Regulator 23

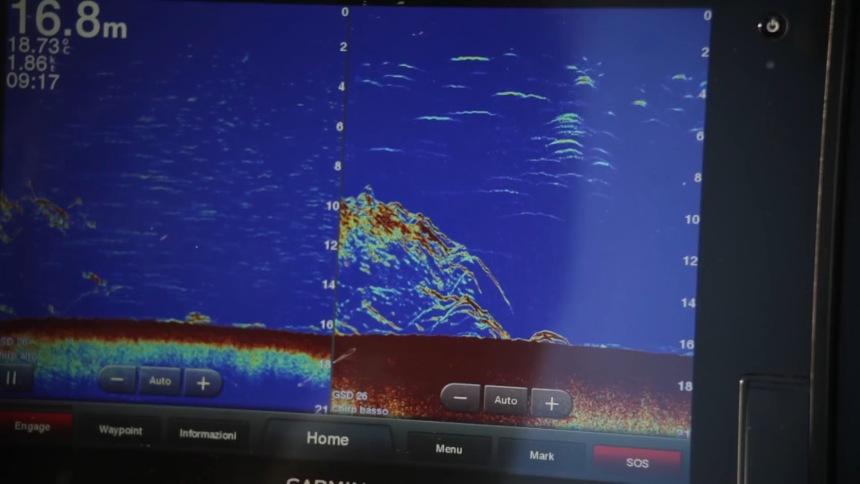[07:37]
On screen: depth 16.8 m
Questi due display inoltre permetteranno di essere installati uno a fianco all'altro esattamente vicini che combaciano tra di loro permettendo così di avere un unico cristallo, un unico vetro, un unico display uniforme sulla console.
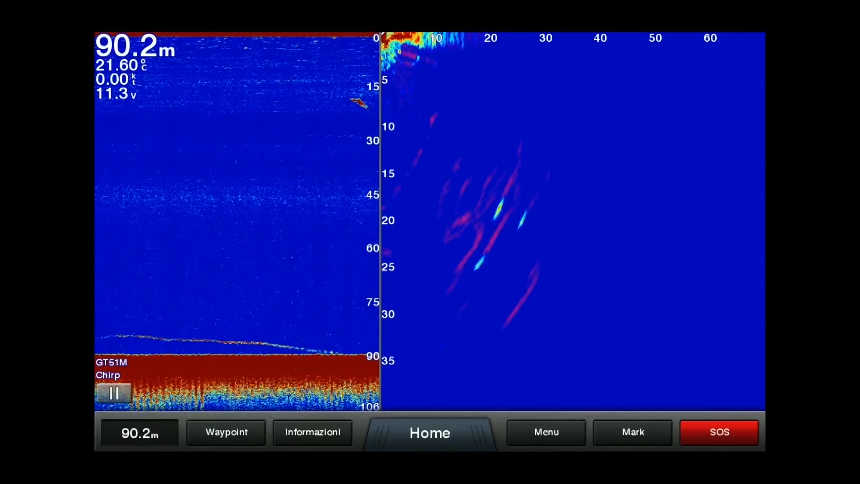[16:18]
On screen: depth 90.2 m, water 21.60°C
cercare anche di capire ovviamente la cosa più importante di quando i pesci si stanno avvicinando all'imbarcazione che mi aiutano
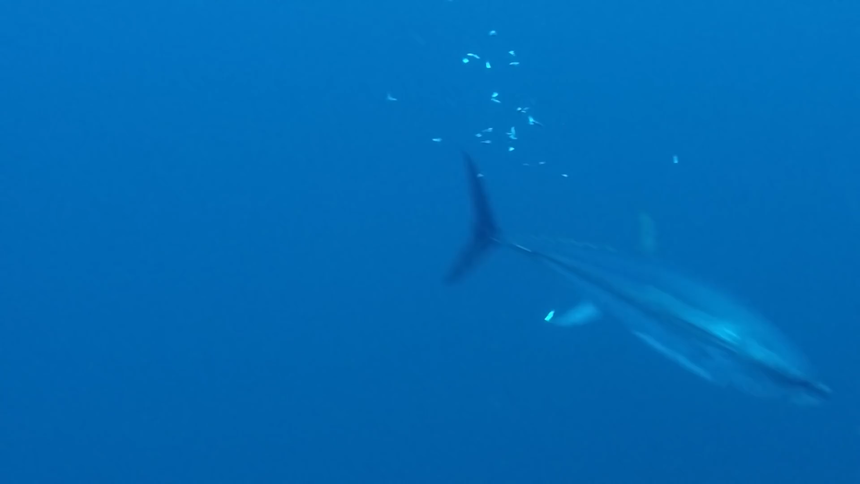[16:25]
a cercare di attuare tutta una serie di malizie e strategie per ingannare il predatore. Perfetta anche per la traina con il vivo poiché abbiamo dei trasduttori che mi aiutano a riconoscere il fondale e tutta la serie di secche nei dintorni dell'imbarcazione quindi
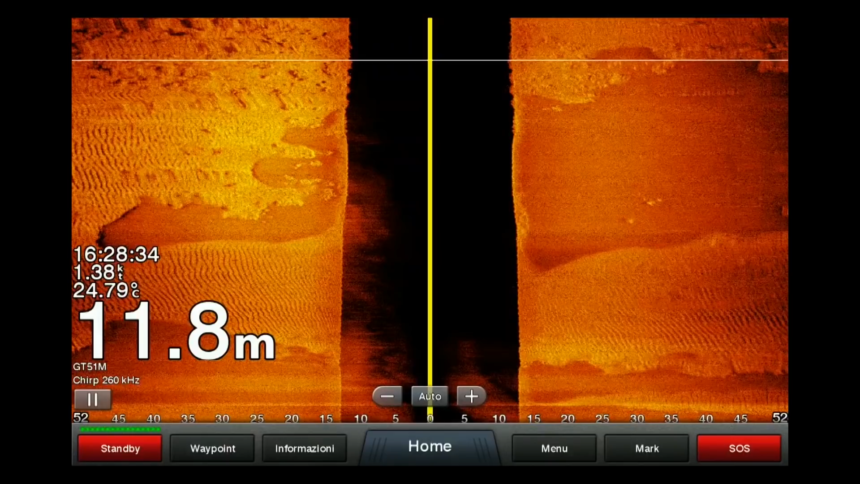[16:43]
On screen: depth 11.8 m, water 24.79°C
capire se sotto l'imbarcazione abbiamo un fondale roccioso, fangoso, sabbioso per la traina con il vivo reputo che sia assolutamente fondamentale.